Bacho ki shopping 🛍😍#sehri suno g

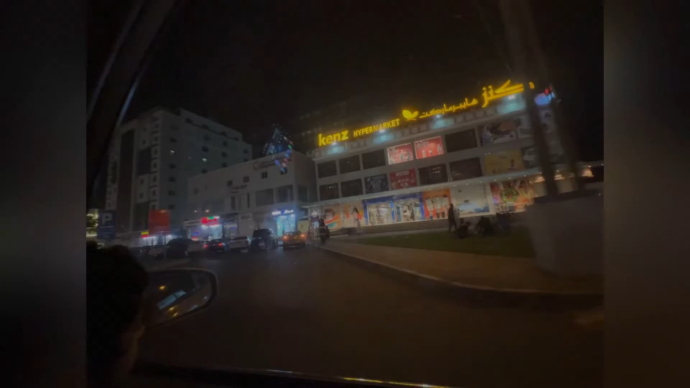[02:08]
ये देखिए व्यूअर्स, हम आ गए हैं अलखोद। यहाँ की मार्केट से क्या ओके ओके जा रहे बेटा, वेट।
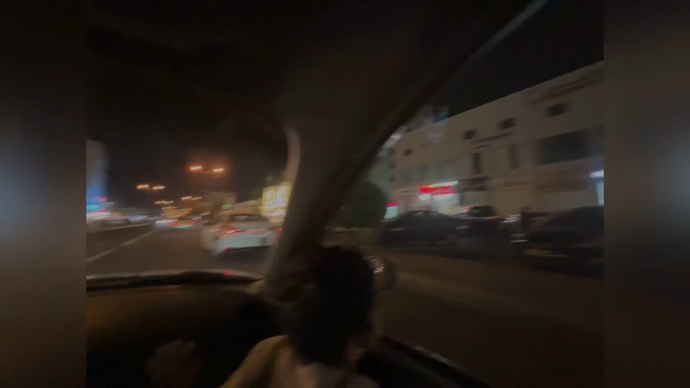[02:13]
यहाँ की मार्केट से सारी मार्केट से यहाँ पे
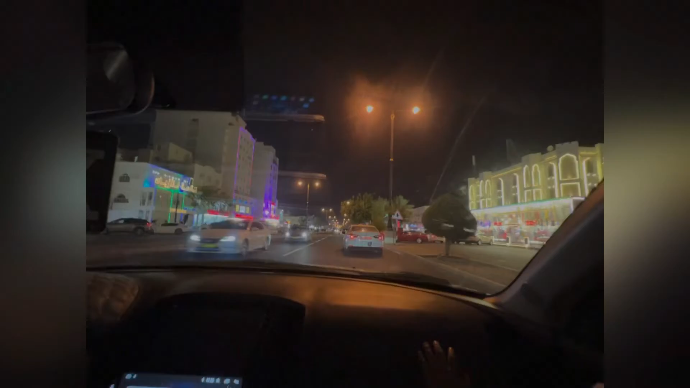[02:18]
गोल्ड की भी शॉप से, सिल्वर की भी शॉप पे,
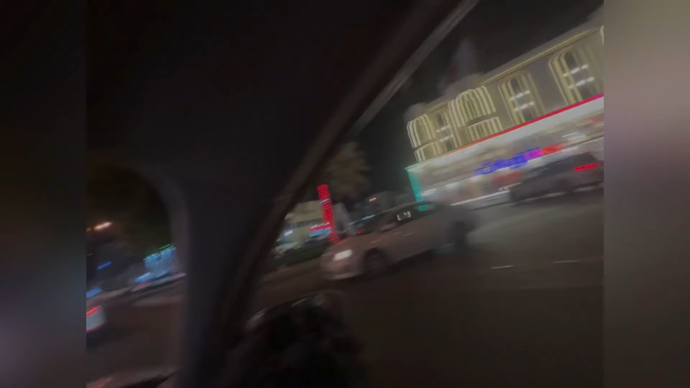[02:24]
बाकी कपड़ों की भी शॉप से यहाँ पे, रेस्टोरेंट भी है, तुर्किश भी है।
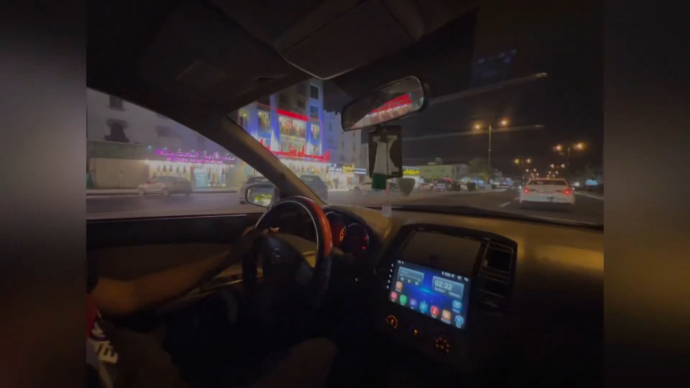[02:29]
आपको जो आपको यहाँ से मिल, जो भी आपको चाहिए सब कुछ यहाँ से आपको मिल जाएगा।
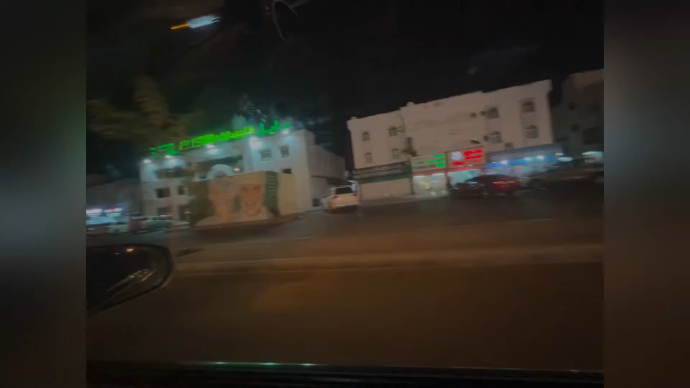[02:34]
ये आप देखिए,
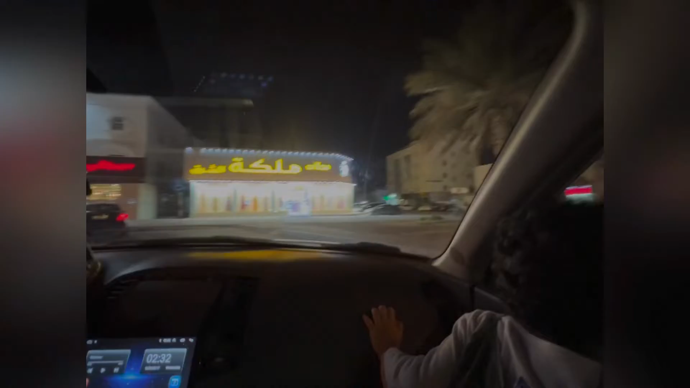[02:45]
ये सामने रेस्टोरेंट है, कैफे रेस्टोरेंट,